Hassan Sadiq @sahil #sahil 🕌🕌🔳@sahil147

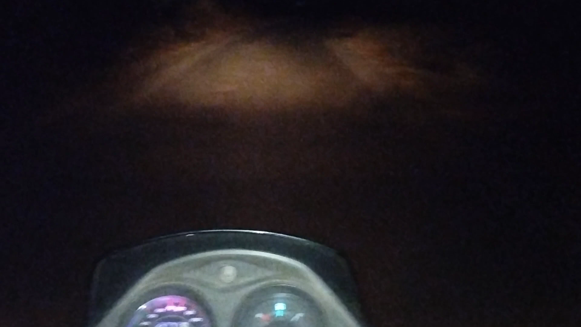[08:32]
सामीं तो चुके हैं तो दोनो रिक्सा पिछे हैं में थोड़ा आगे निकल चुका हूं तो देख सकते हो अभी मेरी साइन अपको अच्छी नहीं आ रही होगी तो इसके लिए तो
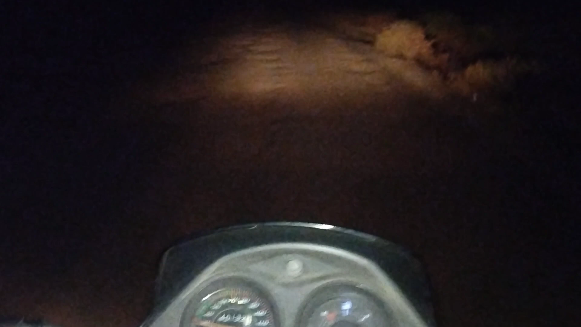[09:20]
कितना दस्ता खराब है तो अभी हम चलते हैं दीरे दीरे मिलते हैं आगे जाने के बाद